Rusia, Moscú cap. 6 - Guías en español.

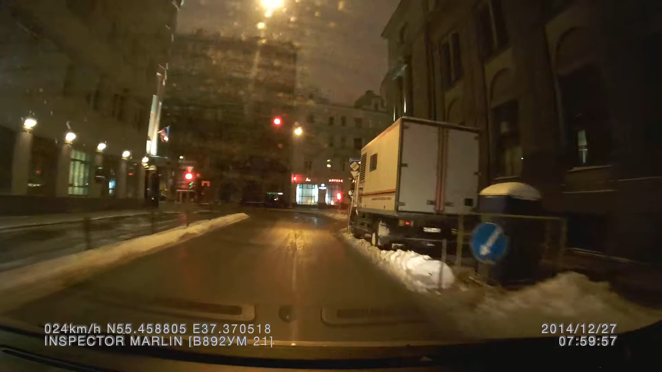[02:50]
oficinas del gobierno o oficinas o negocios.
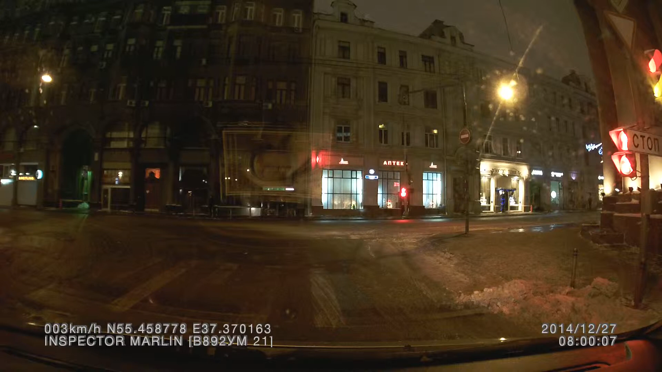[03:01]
Eso es lo que ven ahí enfrente a la derecha, ahí dice, apteca. Ahí ven donde dice apteca. Eso es farmacia. Les digo por si quieren cuando vengan. Farmacia.
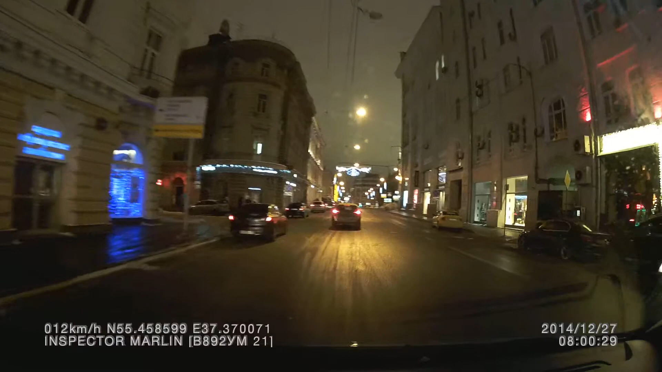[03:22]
Este que está acá en la esquina, a la parte derecha, es el hotel Marriott Royal Aurora. Acá al frente estaba la oficina del ministerio, siempre hay policía, siempre viene gente importante ahí. Que está acá en la izquierda, todo lo que está acá en la izquierda es un shopping carísimo.